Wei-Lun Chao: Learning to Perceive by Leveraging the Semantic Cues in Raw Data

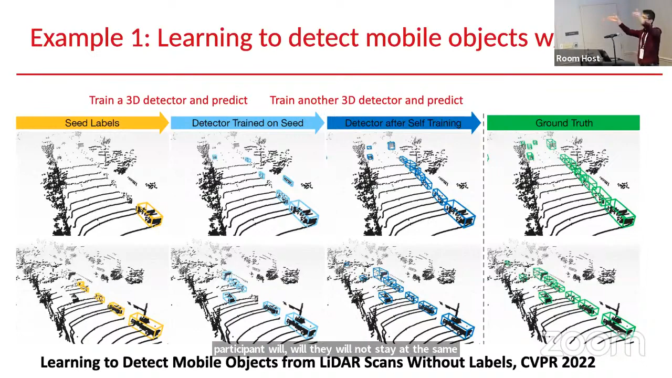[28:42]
traffic participants will, well, they will not stay at the same location every day. We use the information to identify candidate object and we use self-training to fully improve the prediction or the bounding bugs, okay? So we can see the result here.
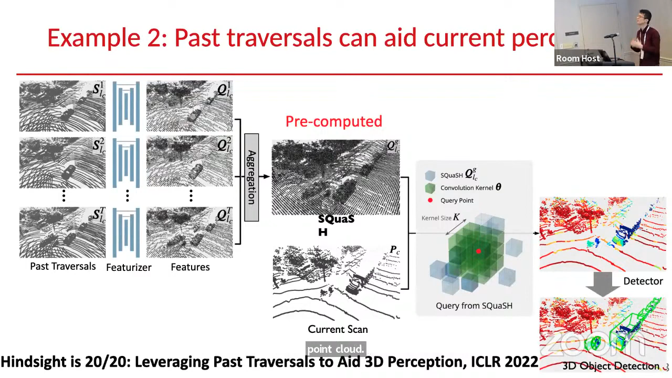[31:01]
Then we can really, so here I just showed the grid, the grid column means we now provide extra information to the point cloud. And then this point cloud, when we use to make prediction, it can be even more accurate because we combine the current information prediction and the previous information for better prediction. Just some quick results. So the deep green one means we just use the current input data to make prediction.
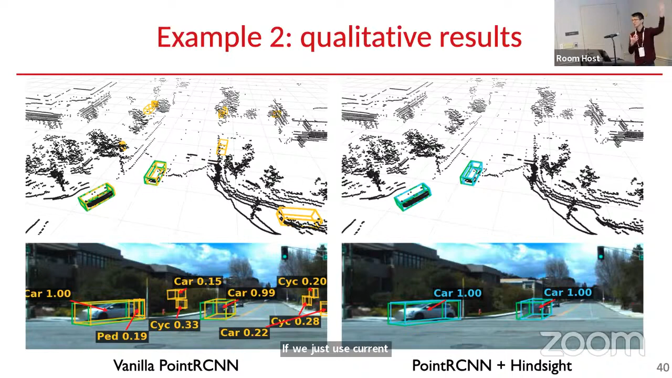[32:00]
If we just use current input data to make prediction, we have lots of false positives. But if we combine yesterday's data, we improve, we remove those false positives.